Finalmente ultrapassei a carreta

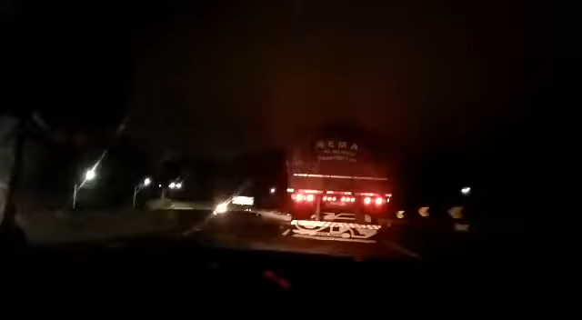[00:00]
passa uma carreta carregada de arroz. Presta atenção no trânsito.
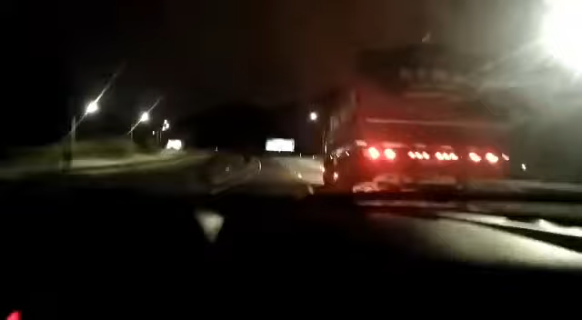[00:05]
Tu dá o pisca, aí tu vai por dentro, uma carreta carregada de arroz. Olha a carreta pro nosso lado. A carreta carregada de arroz.